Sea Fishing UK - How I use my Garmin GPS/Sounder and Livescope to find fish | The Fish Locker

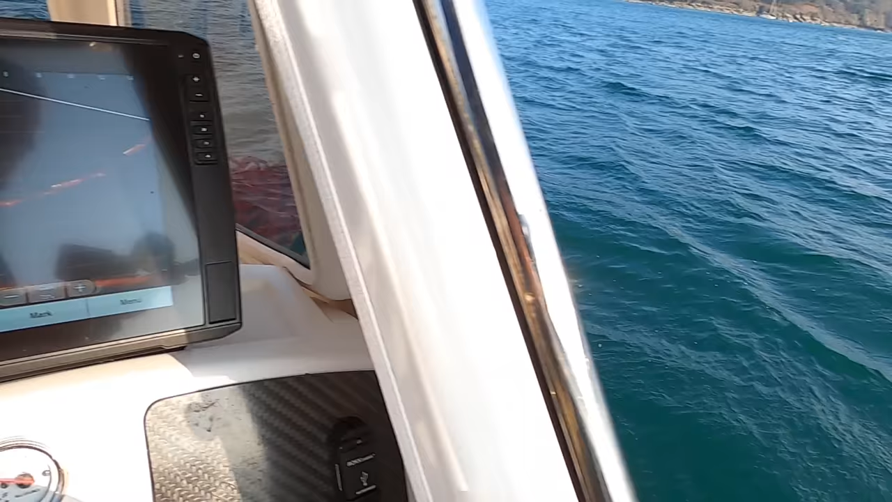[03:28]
I've actually picked up a load of mackerel
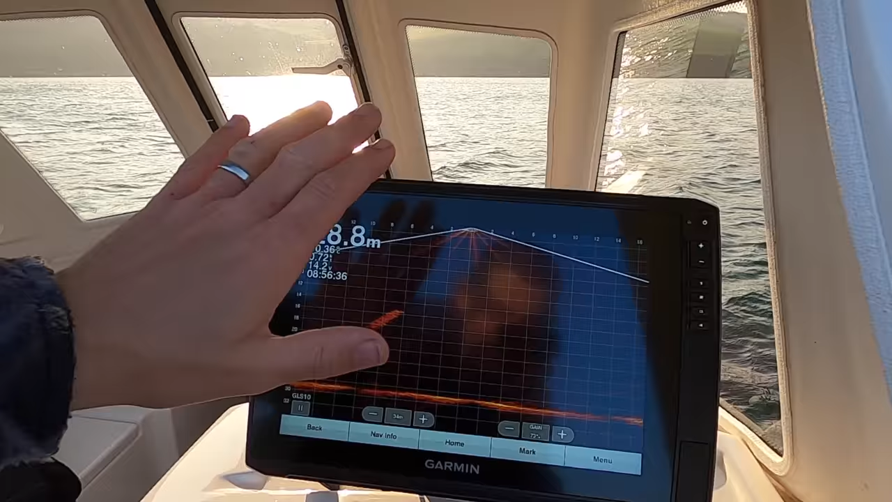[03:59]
I can't I can't show you what's on the screen because all I can see is my own reflection in the screen but there's a patch of fish there look yeah
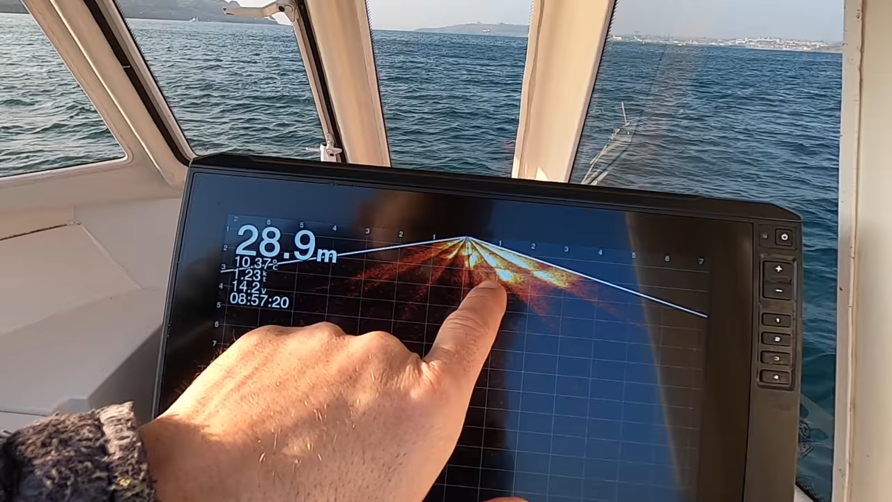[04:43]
On screen: depth 28.9 m
there that will be little tiny pilchards or something just
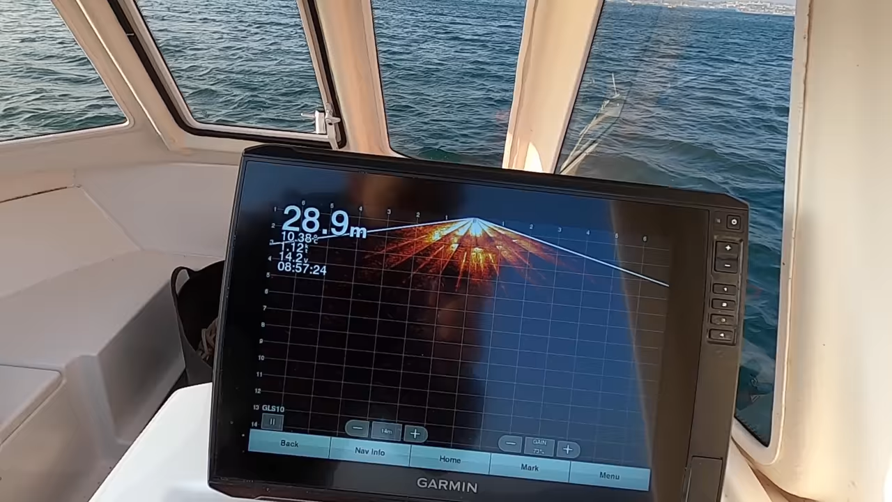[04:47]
On screen: depth 28.9 m
passing below the boat there's a little patch of fish there look that's a patch of fish that's a patch of pilchards
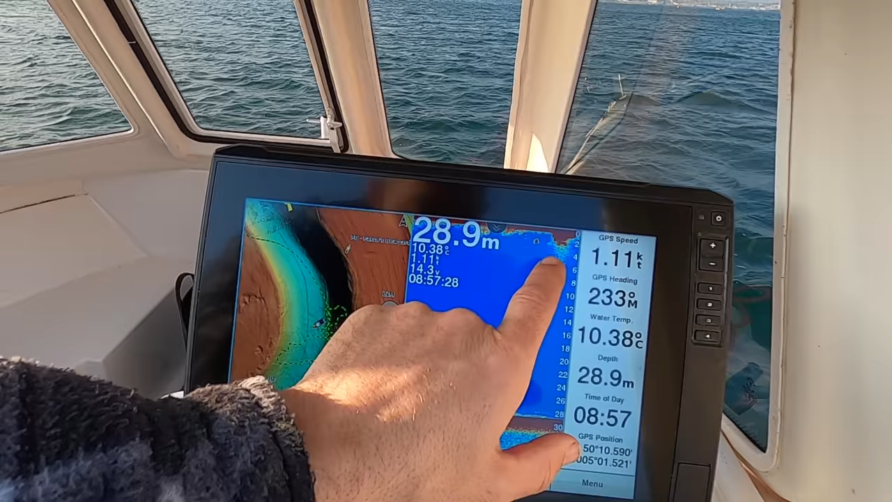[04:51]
On screen: depth 28.9 m, water 10.38°C, speed 1.11 kn
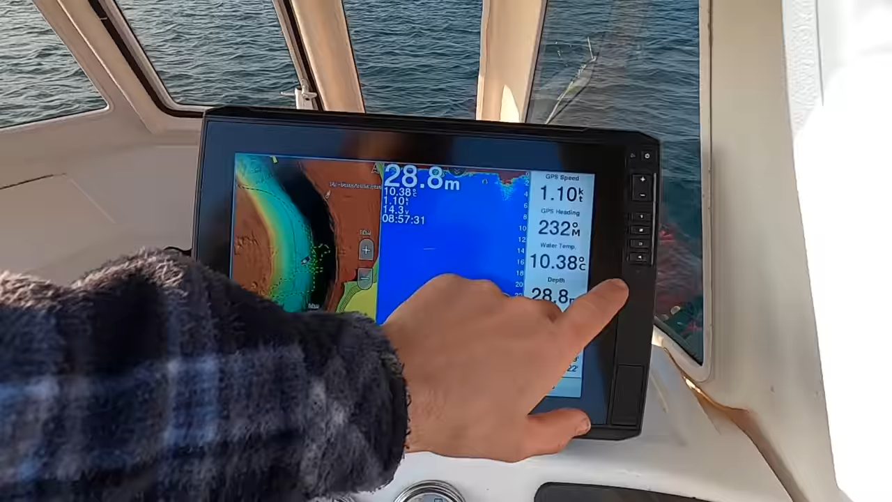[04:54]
On screen: depth 28.8 m, water 10.38°C
The live scope is showing you exactly what's going on so if I'm steaming around and I look on the sounder and
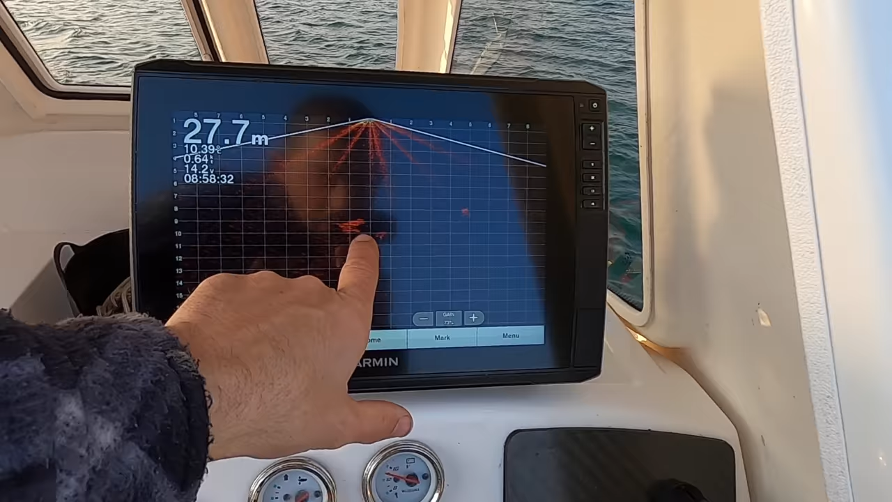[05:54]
On screen: depth 27.7 m
at 10 meters so if I switched us back over those are the ones coming through at 10 meters
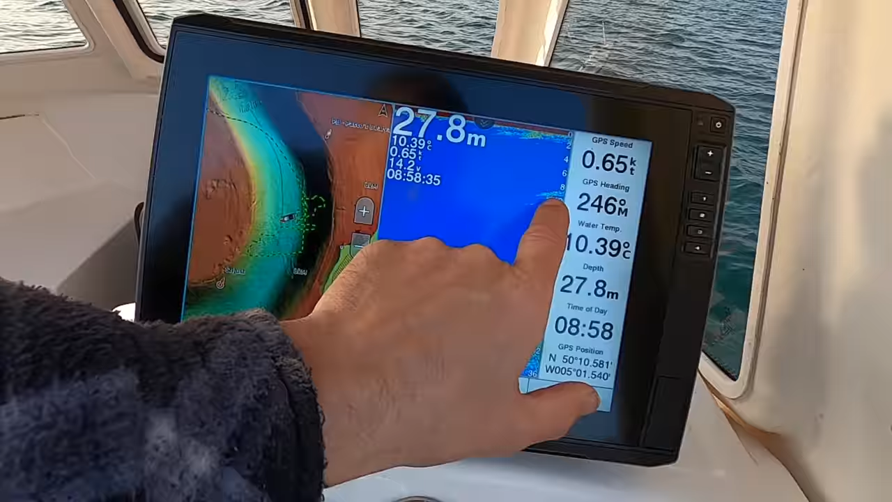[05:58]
On screen: depth 27.8 m, water 10.39°C
I'll show you what I mean
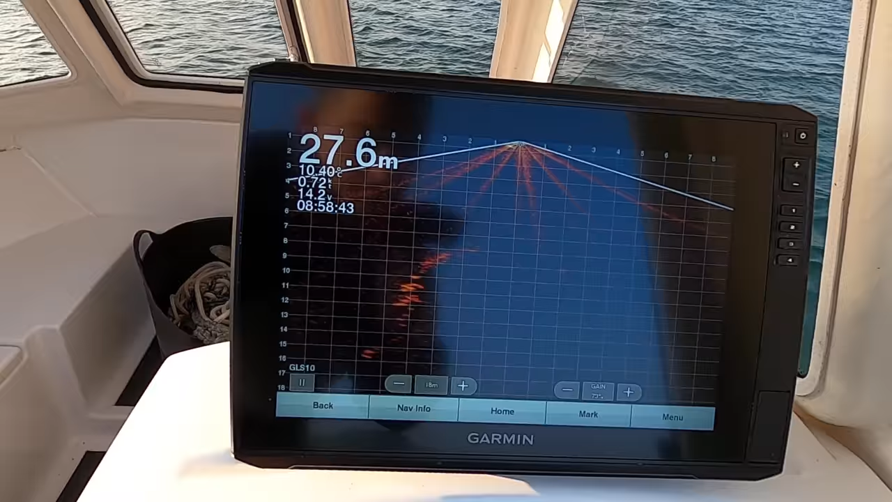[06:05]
On screen: depth 27.6 m
so the ones over there at the side I would never have seen them but because I know they're
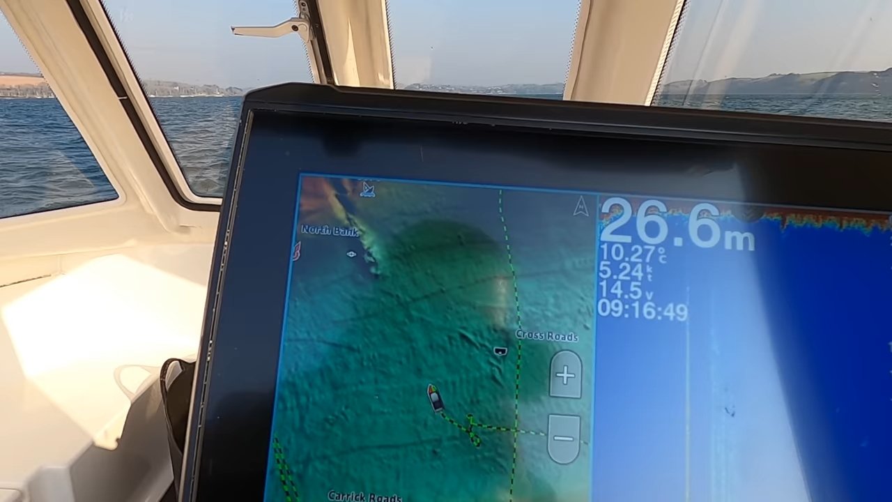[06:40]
On screen: depth 26.6 m, water 10.27°C, speed 5.24 kn
here's my boat there's a little patch of fish on the bottom
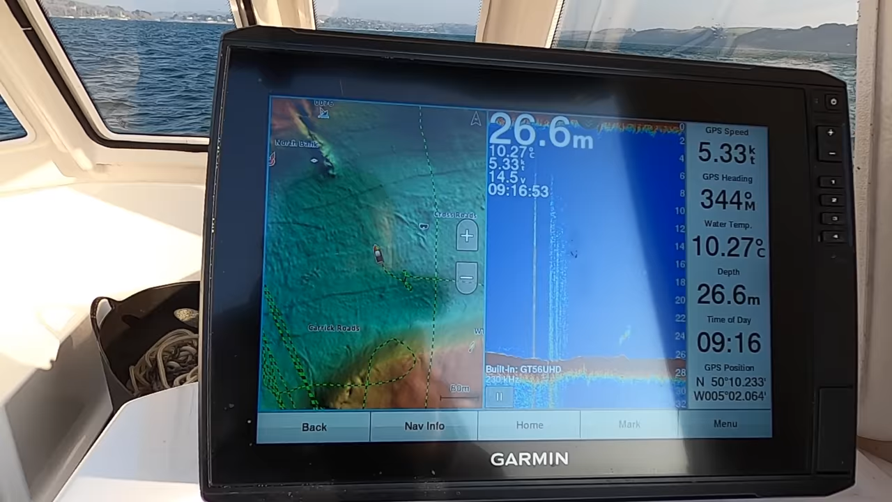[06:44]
On screen: depth 26.6 m, water 10.27°C, speed 5.33 kn
it's going to be quite hard to position it today just because we've we've got a tide flooding in and we've got the wind across you've got wind across tide it's another reason why it wouldn't have been very good to anchor today the small tides which are good for anchoring but if you've got
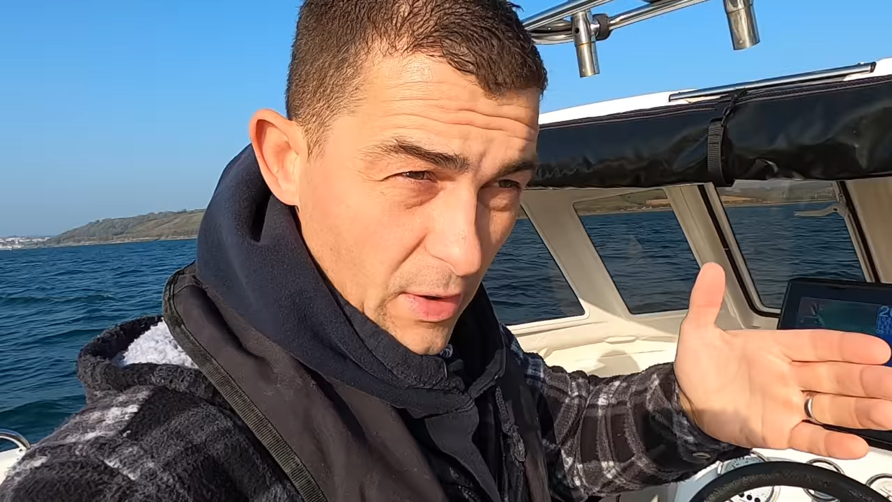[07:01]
wind across tide especially with an easterly it just swings you about all over the place so you can't maintain one position so if you're going to go wrecking for instance so if you're going to go fishing on a reef by swinging around all the time not only won't you be able to keep your bait where the fish are but you snag up all the time as well it's just terrible all right we should be just coming up to the edge of it now so you should
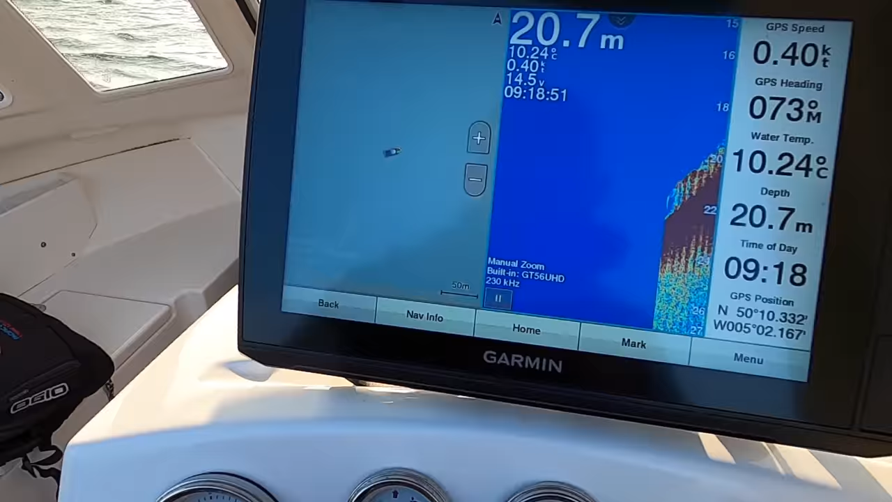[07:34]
On screen: depth 20.7 m, water 10.24°C
just to start to see it there we go there it is there so that's what the wreck looks like on the sounder so it's all just broken
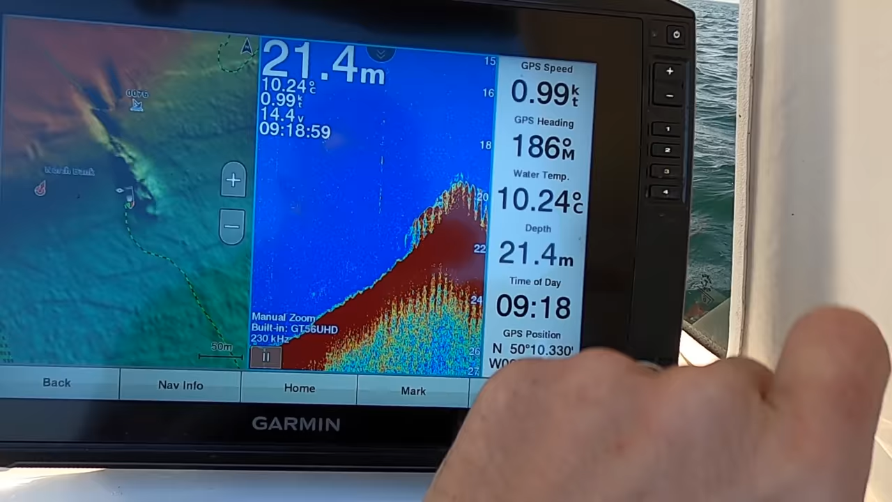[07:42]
On screen: depth 21.4 m, water 10.24°C, speed 0.99 kn
switch it to the live scope and there it is just a little bit of a patch
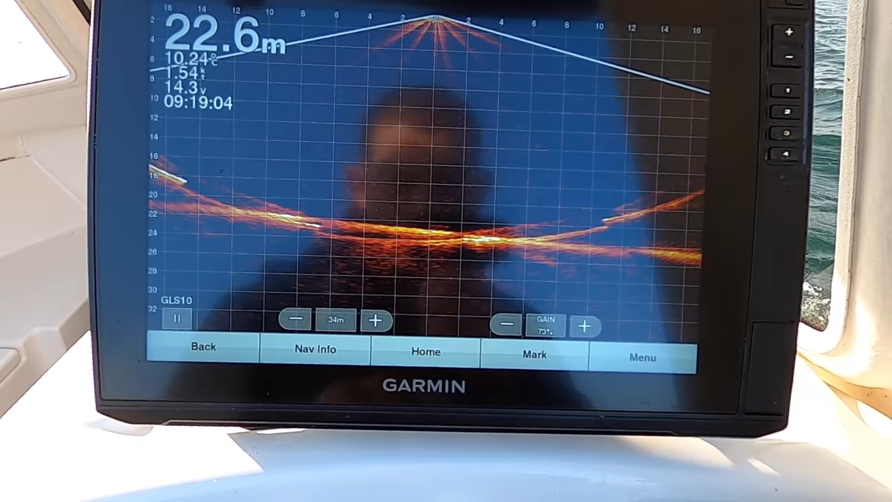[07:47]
On screen: depth 22.6 m, water 10.24°C
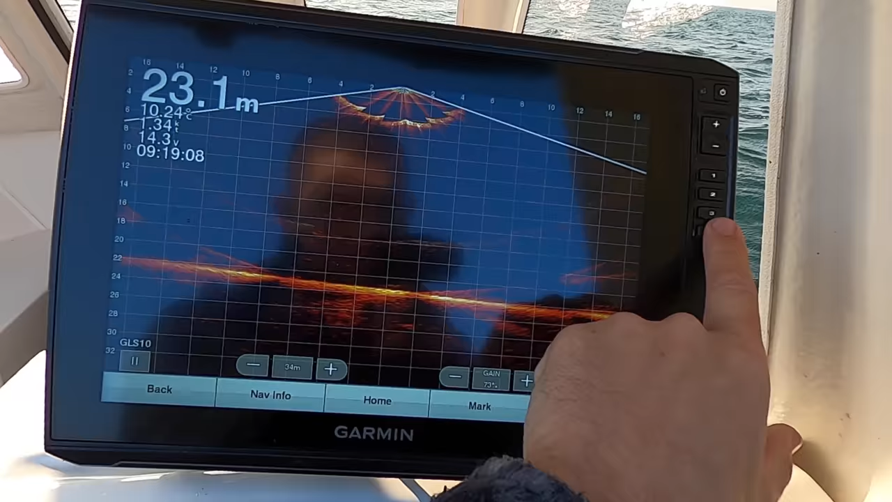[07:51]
On screen: depth 23.1 m
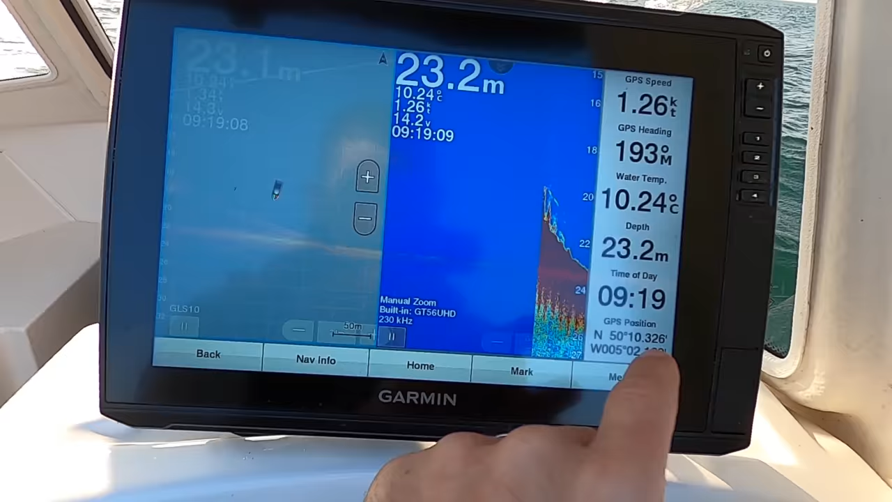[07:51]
there you go see and because
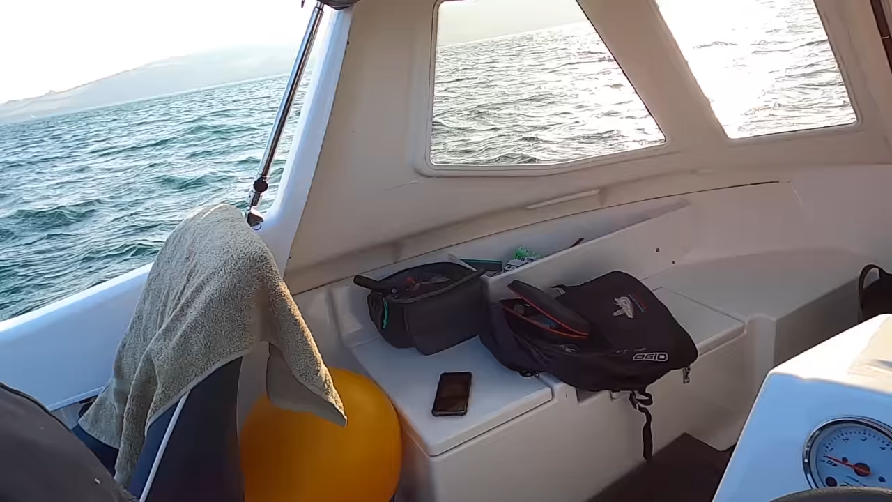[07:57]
it's cost us that much wind look we've
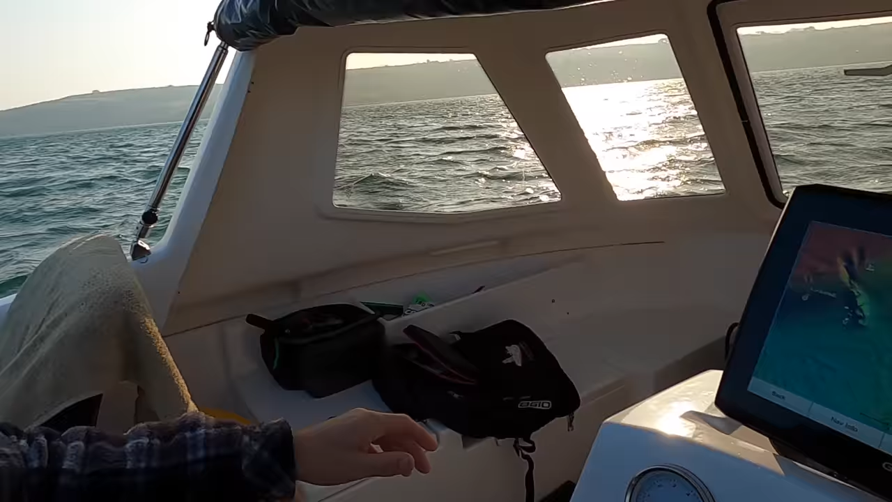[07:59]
just just got blown straight round off it
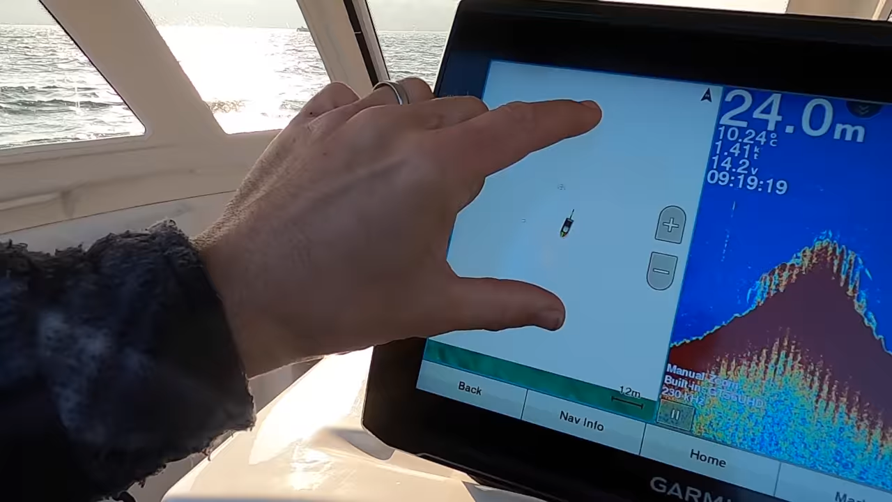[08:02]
On screen: depth 24.0 m, water 10.24°C, speed 1.41 kn
that's why days like today it's just a drama swing back around one more time and try and go all the way over it and i'll show you again